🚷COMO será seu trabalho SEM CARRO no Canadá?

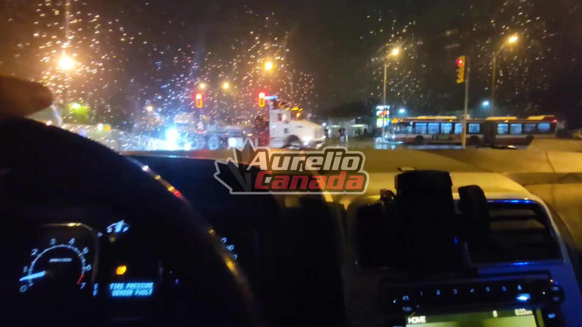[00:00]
Bom dia para vocês. Seja bem-vindo a mais um vídeo aqui no canal Aurélio Canadá. Se inscreva no canal, deixa o like, segue nós também no Instagram.
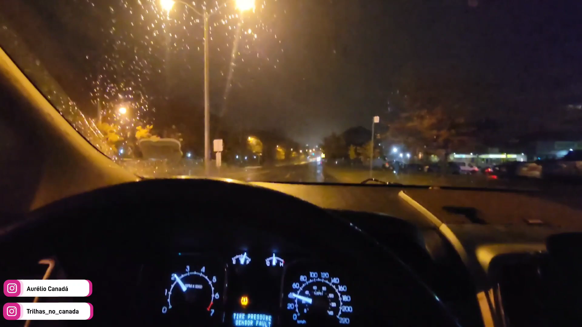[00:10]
E olha, nós na correria mais uma vez aqui, ó. Tem muitos dias que eu não trago um vídeo assim para vocês, mostrando assim a rotina, a correria, né? Chegando o inverno, querendo chover aqui. Querendo chover não, né?
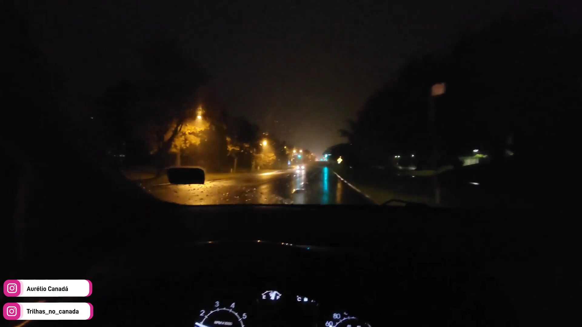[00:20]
Tá chovendo, né? 6h34 da manhã. E é isso aí, ó. Bora.
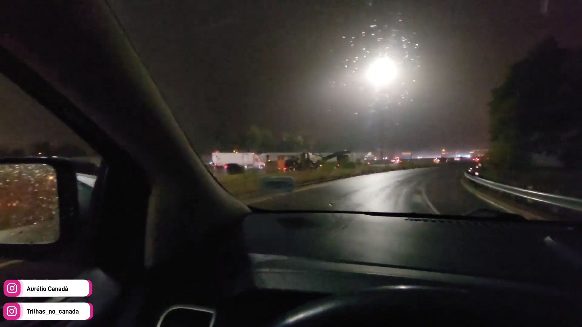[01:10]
Ó, o pessoal aí bruto já tá levando os maquinários aí pra começar. Então é isso aí, o trem não para, o negócio aqui em Toronto não para.
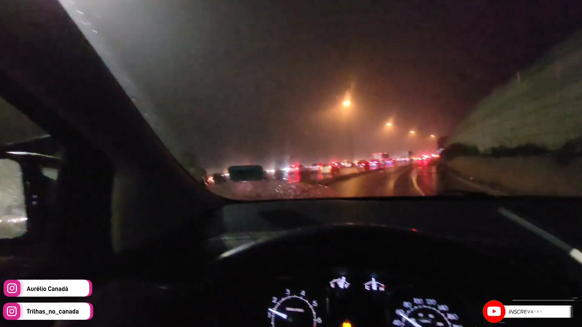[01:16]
Ih, vou pegar trânsito de novo. Você tá é doido. Mas é isso aí, quero mandar um abraço pro João, pai do Homerson, que mora em Mississauga, seguidor do canal especial aí.
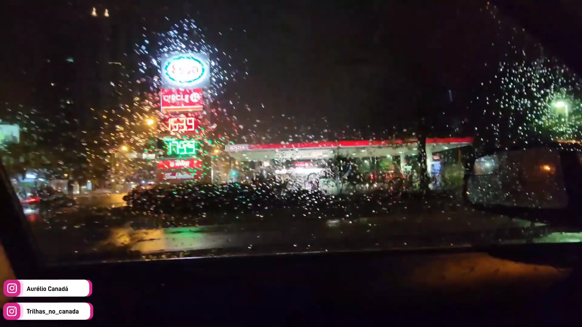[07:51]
A gasolina tá 1,53 ali, o diesel tá 1,75.
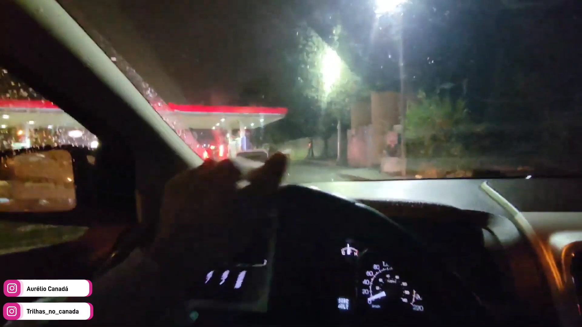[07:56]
Aí eu saio aqui para pegar o Danileixo aqui, ó. Às vezes coloco gasolina também aqui, já rendendo bagulho, né?
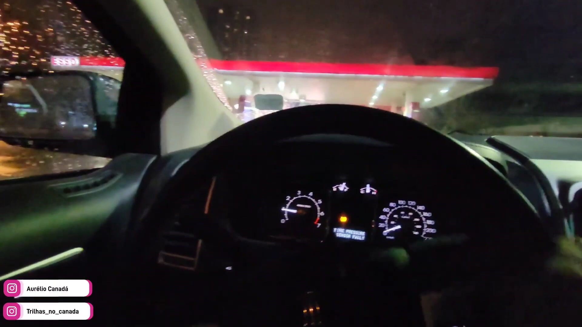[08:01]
Aí vamos ver onde tá o Danilão. Tem um Tim Horton ali dentro também, ali, ó. Aí com certeza ele compra o um cafezinho ali para nós ali, né? E aí, ó, a gente vai deixar esse cara sair aqui, que eu preciso passar nesse meio aqui para pegar o Danileixas. Cadê o Danileixo? O Danileixo aí, ó.